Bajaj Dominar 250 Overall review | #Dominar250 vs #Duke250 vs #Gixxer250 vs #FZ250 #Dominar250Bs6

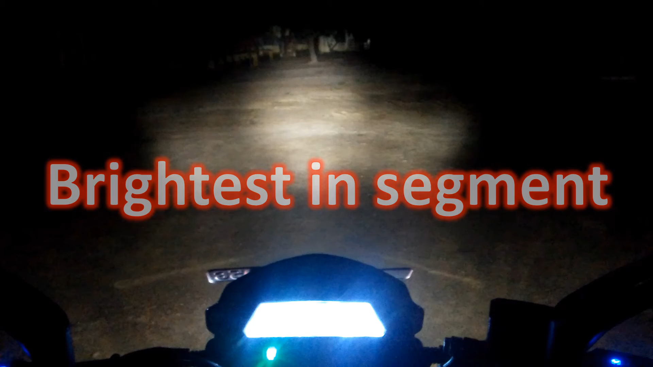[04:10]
Headlight Dominer as a tourer gives the brightest road ahead in nights in 250cc segment as default.